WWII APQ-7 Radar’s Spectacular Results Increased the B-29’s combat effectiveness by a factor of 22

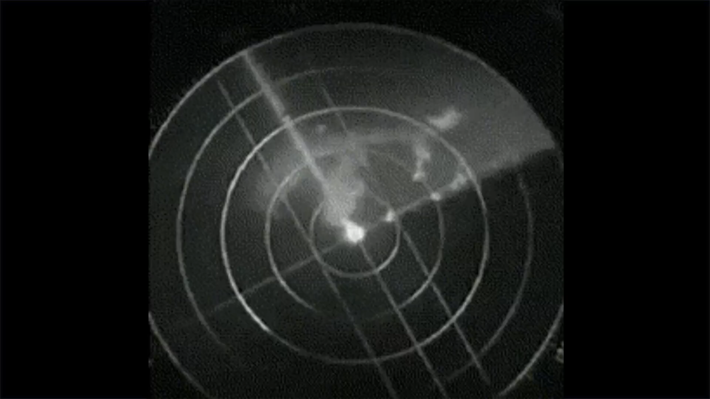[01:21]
This image shows features of a typical PPI return. The plane's location is at the center of the display.